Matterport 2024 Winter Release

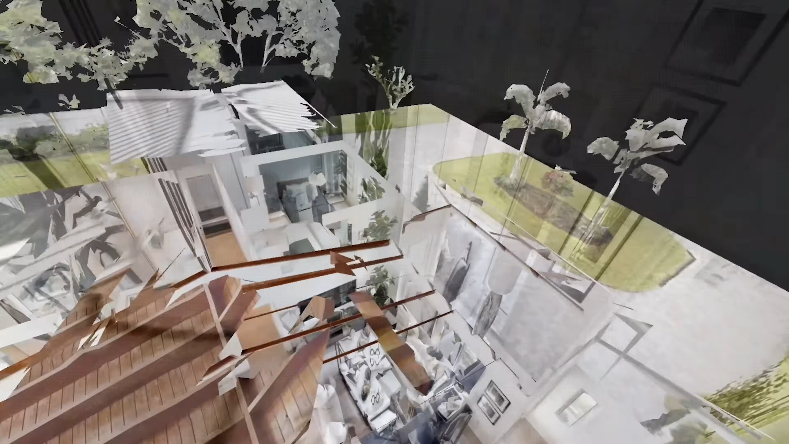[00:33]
Our digital twin features detailed measurements,
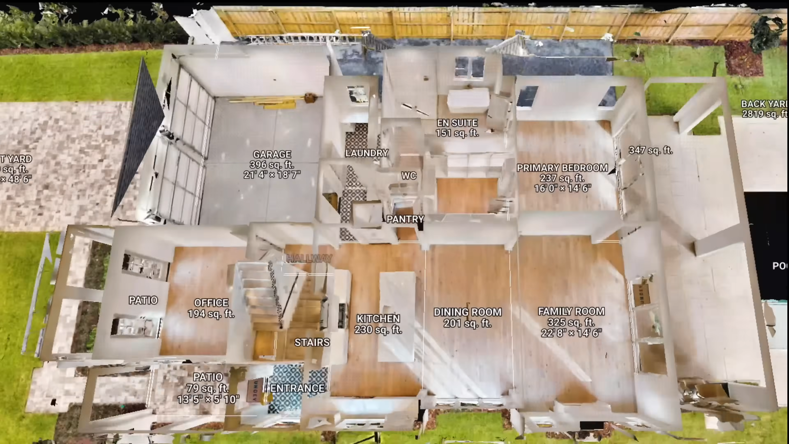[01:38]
Our floor plan view has been updated to automatically display accurate dimensions of every room, including ceiling heights, to help you quickly understand the scale of the space.
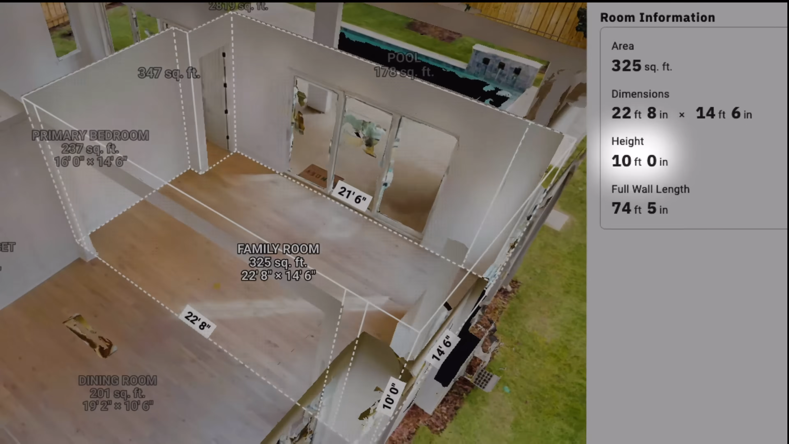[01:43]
This provides hundreds of measurements in an instant,
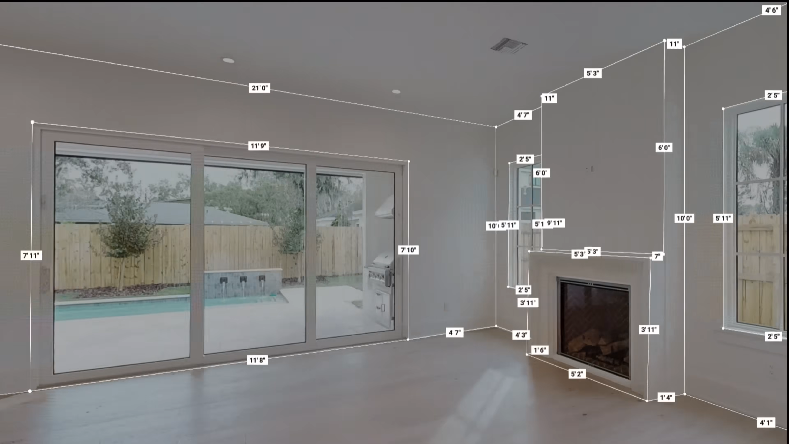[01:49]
while still allowing you to use measurement mode to measure anything in the space by hand.
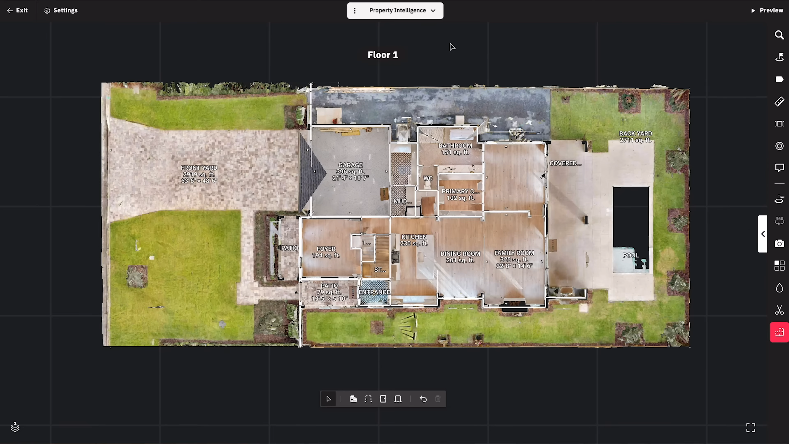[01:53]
Property Layout automatically traces the floor plan for every floor in the building and labels the room names.
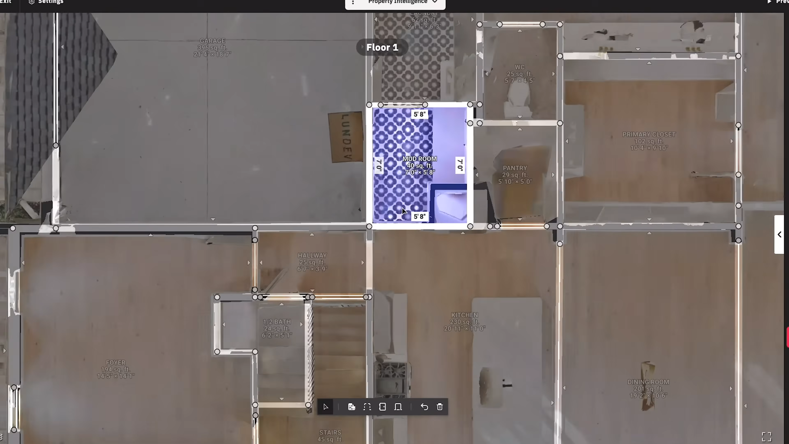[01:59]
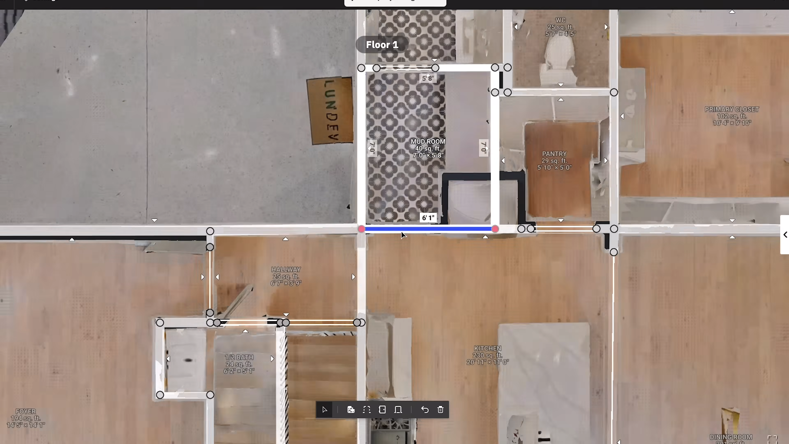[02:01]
It also enables simple adjustments for relocating walls, doors, or windows.